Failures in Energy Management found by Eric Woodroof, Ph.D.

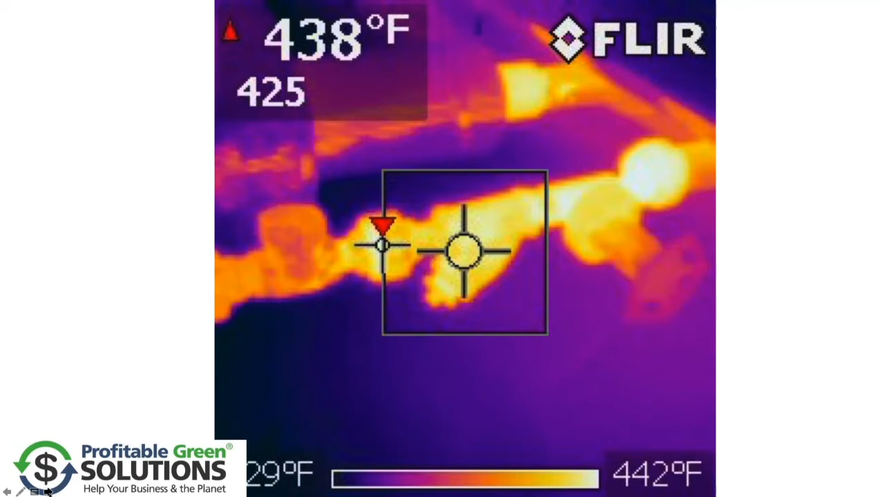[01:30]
On screen: max 438°F, scale top 442°F
And that was sending 100 pound steam into the condensate return tank. Then while we're talking about safety,